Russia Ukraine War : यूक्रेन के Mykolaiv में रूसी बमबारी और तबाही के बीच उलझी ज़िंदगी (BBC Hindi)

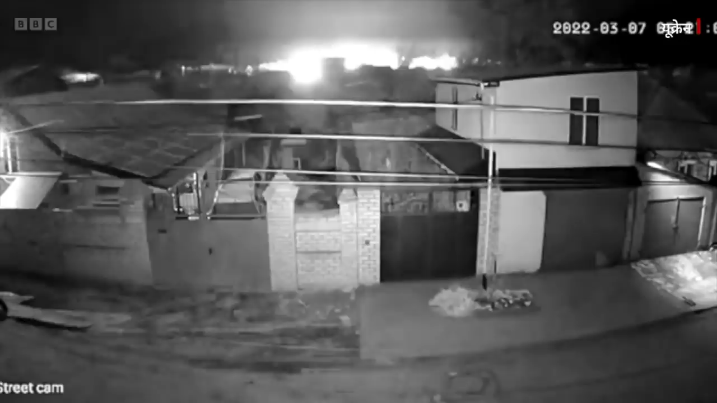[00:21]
काफी तेज होते है खास कर रात में भीशन और जान लेवा रूसी सैनिक इस शहर से निकलने के रास्तों को तबह कर रहे हैं ताकि